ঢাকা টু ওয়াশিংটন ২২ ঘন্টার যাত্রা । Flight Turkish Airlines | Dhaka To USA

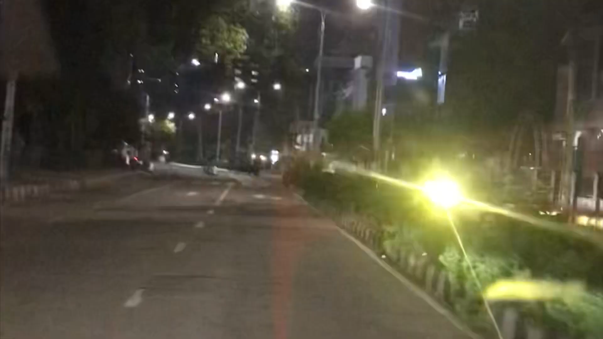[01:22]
বনানীর 28 নং রোডে এবং জিপিএস এ দেখাচ্ছে এখান থেকে এয়ারপোর্ট প্রায় আধা ঘন্টার রাস্তা কিন্তু আপনারা দেখছেন রাস্তাঘাট একদম
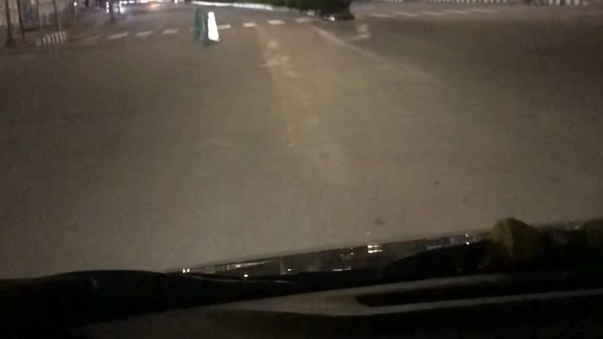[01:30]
ফাঁকা তাই আমার মনে হয় আমরা 10 মিনিটে পৌঁছে যেতে পারি